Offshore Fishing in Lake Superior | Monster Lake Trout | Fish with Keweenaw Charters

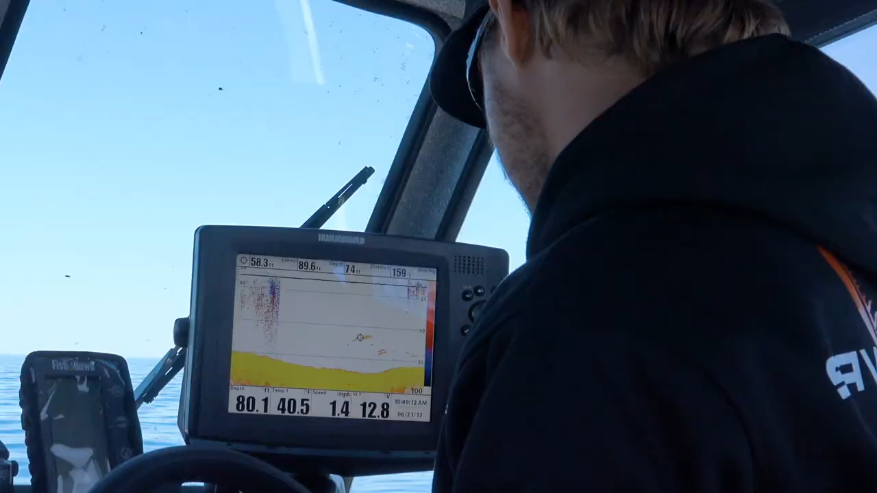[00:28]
We've already got some nice fish on the graph, and everyone is chomping at the bit to get a line in the water.